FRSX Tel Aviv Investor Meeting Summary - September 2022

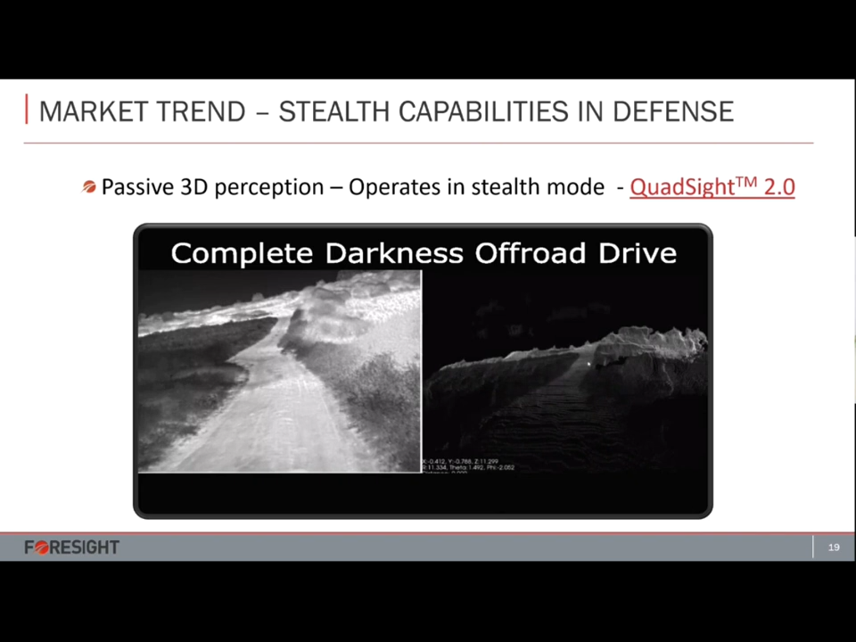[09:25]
allowing both ADAS capabilities all the way up to autonomous, full autonomous capabilities.
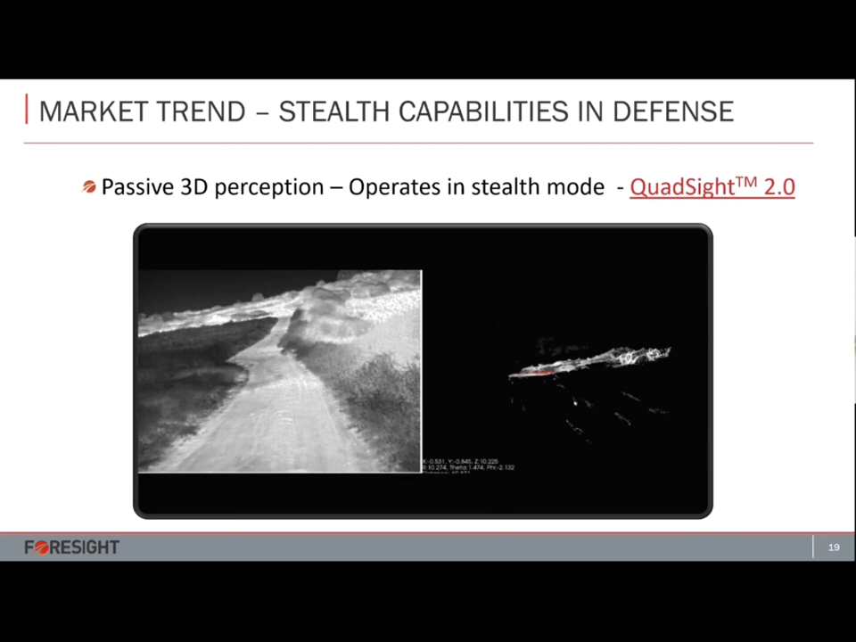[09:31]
And this is with our technology offering, which is called QuadSight 2.0,
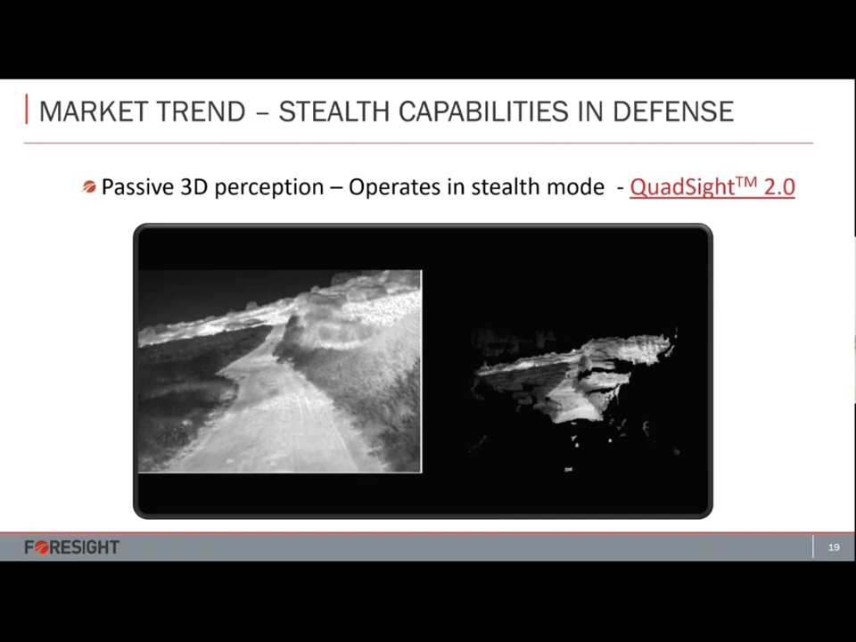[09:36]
which includes both two sets of stereo,